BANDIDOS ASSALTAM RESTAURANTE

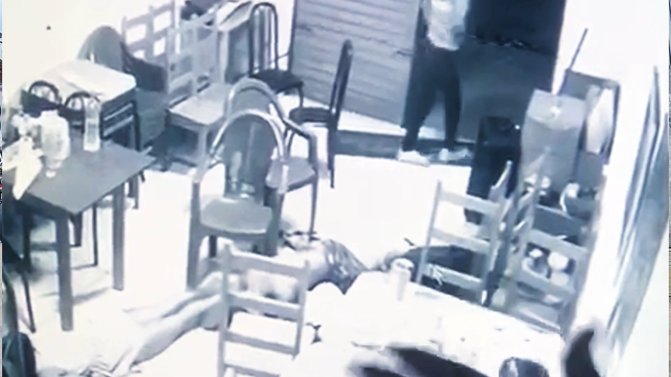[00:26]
E na porta, um dos jovens sacam a arma da cintura e anunciam o assalto.